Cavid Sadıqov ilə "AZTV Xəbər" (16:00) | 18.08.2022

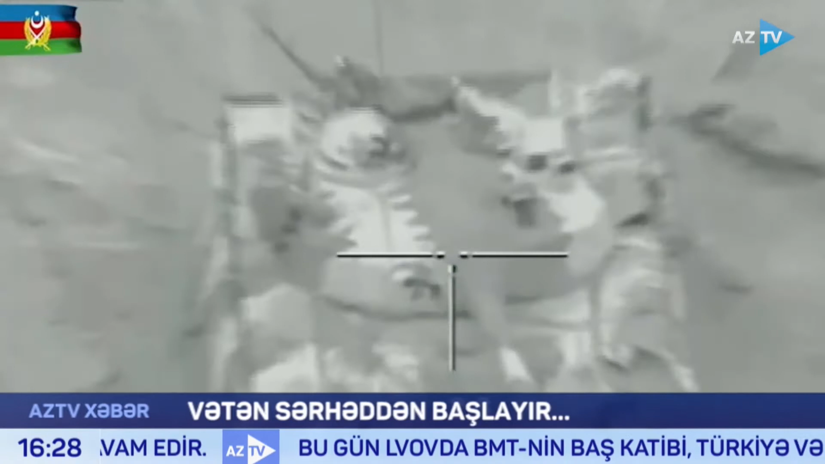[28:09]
Zenit raket kompleksləri, radioelektron mübarizə stansiyaları, tankları, piyada döyüş maşınları və digər texnikaları,